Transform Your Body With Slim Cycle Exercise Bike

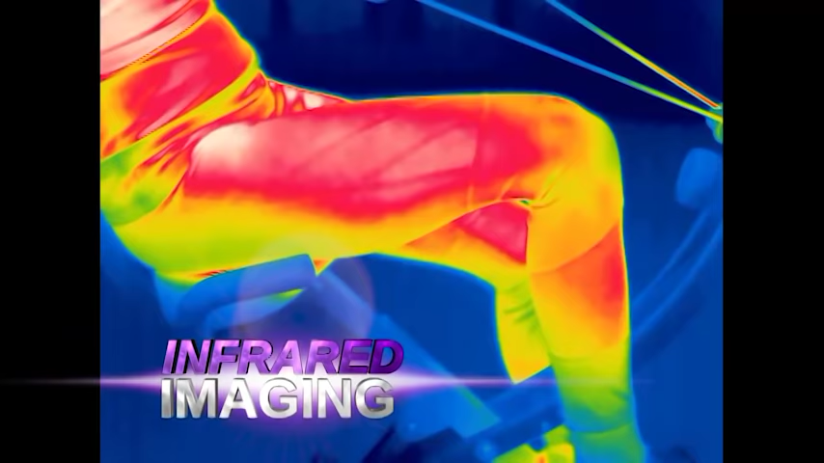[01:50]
See incredible infrared imaging that highlights the amazing Slim Cycle workout,
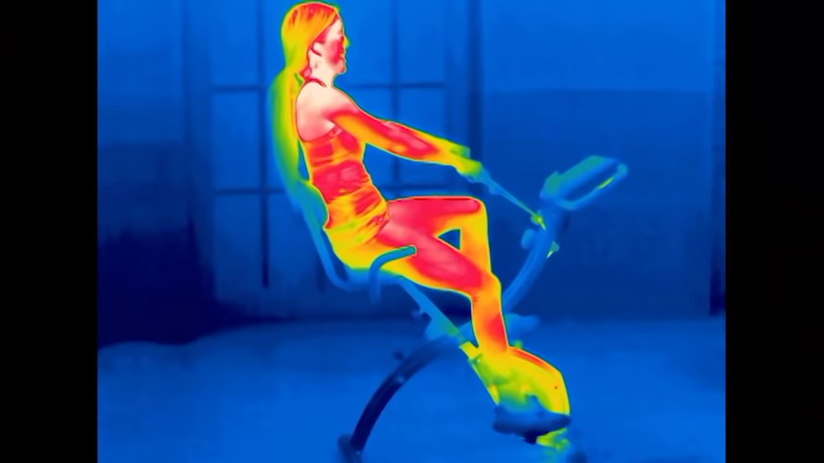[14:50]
Our thermographic camera shows red when our muscles are engaged.
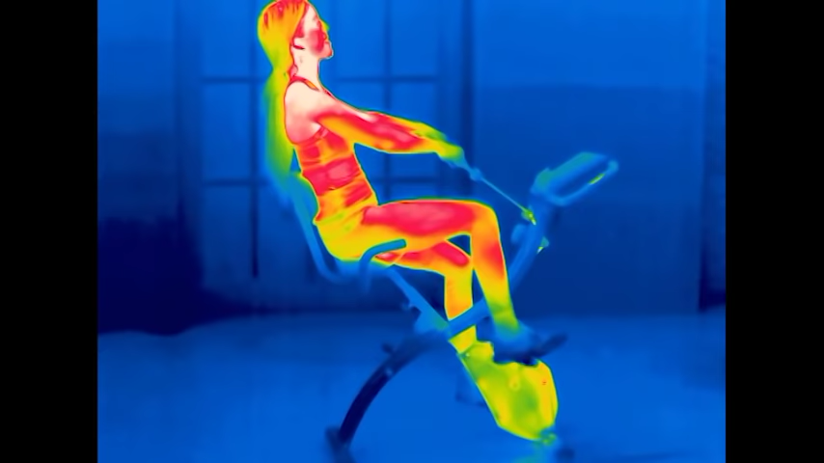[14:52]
Look, on Slim Cycle, the entire lower body is working.
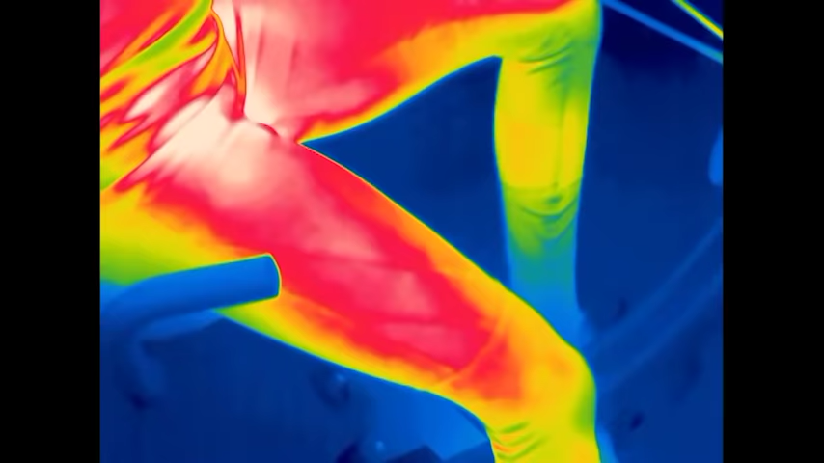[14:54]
Your quads, hamstrings, calves.
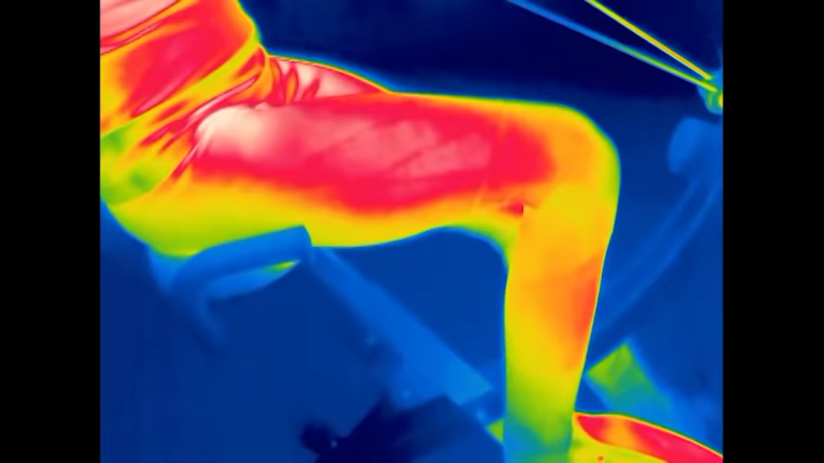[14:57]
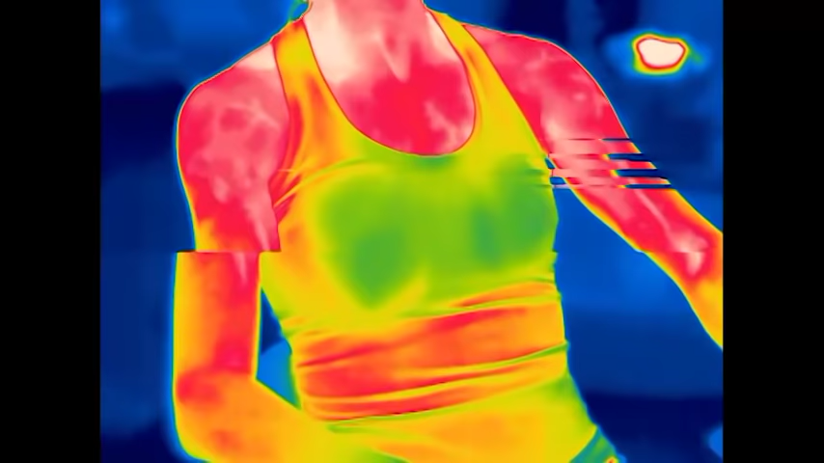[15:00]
Plus, because of the rowing motion, the entire upper body and core muscles are engaged too.